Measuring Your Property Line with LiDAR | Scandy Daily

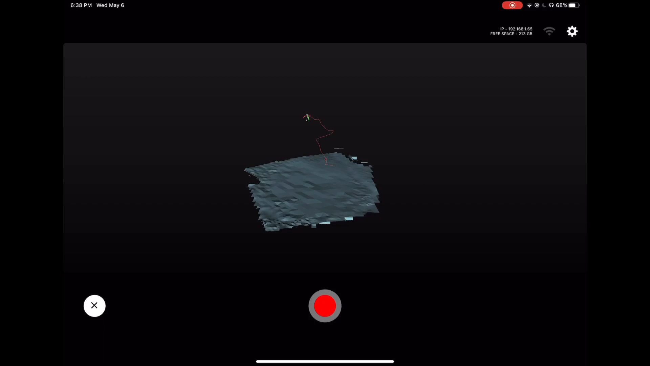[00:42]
So we are scanning and let's see if I can't do this with a little bit of pep in my step.
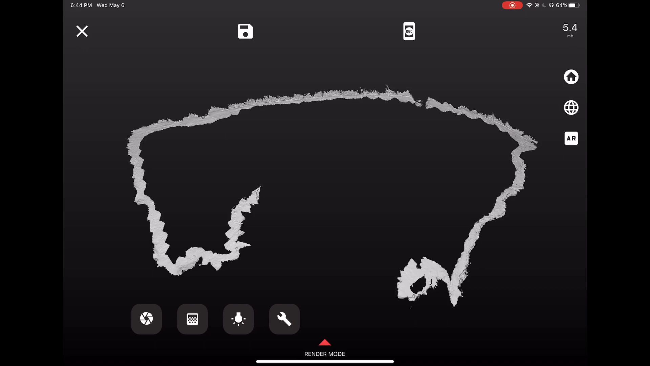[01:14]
Could have been more careful as I was scanning, but it's hard to walk, scan, and do a video.
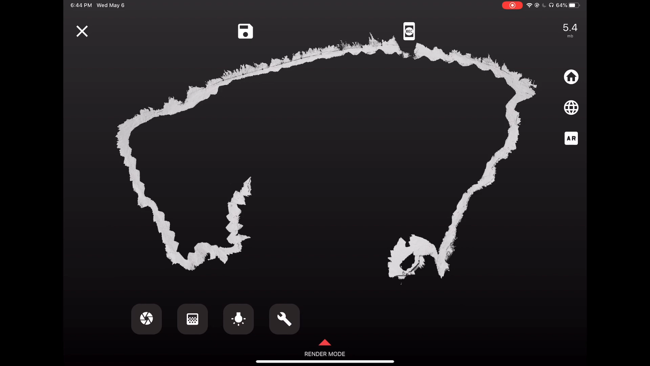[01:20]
So it's not perfect, but nothing is. So here we go.
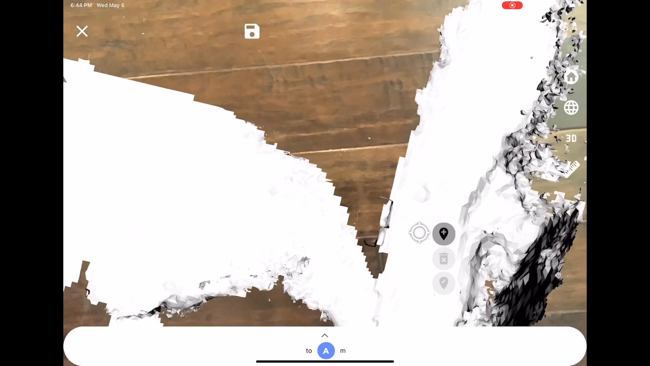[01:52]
I've realized that it's actually dropping them. It's just really hard to see because they're so tiny.
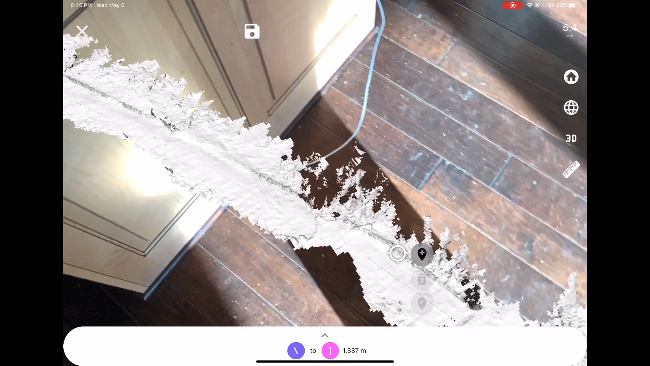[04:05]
That worked. And if I was like, I don't know,